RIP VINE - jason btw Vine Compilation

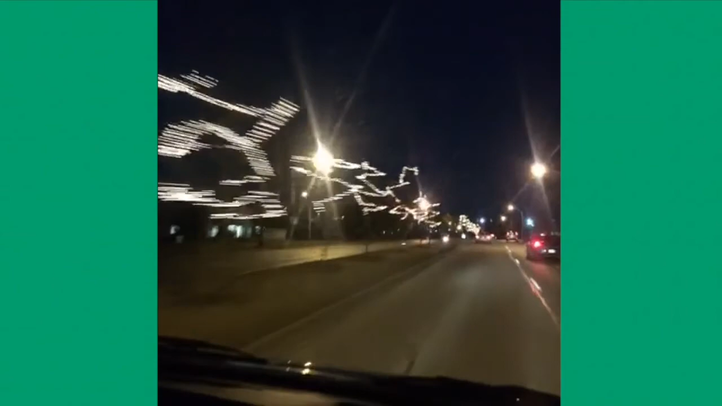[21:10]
So, it's almost the end of January, and they still have the Christmas lights up. Okay, thank you.